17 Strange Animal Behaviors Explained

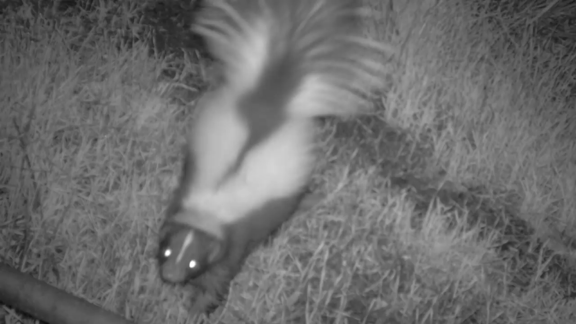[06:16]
It will wave its tail while holding its back in a vertical position and balancing itself on its front limbs. And if that doesn't work, well, we don't have to tell you about what happens next.